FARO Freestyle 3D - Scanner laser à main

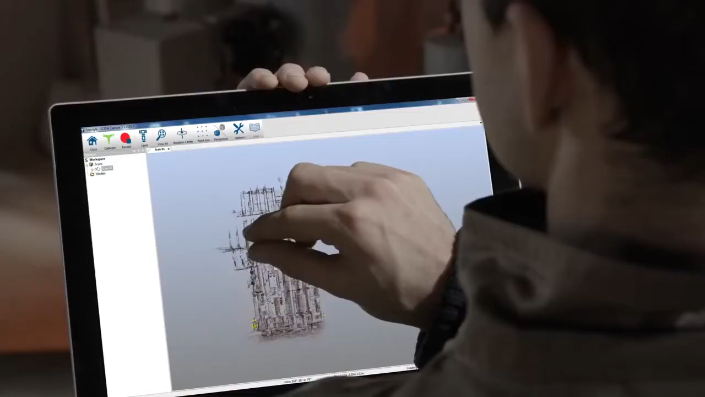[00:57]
architects and interior designers with detailed 3D point clouds and enables the accurate documentation of the desired area.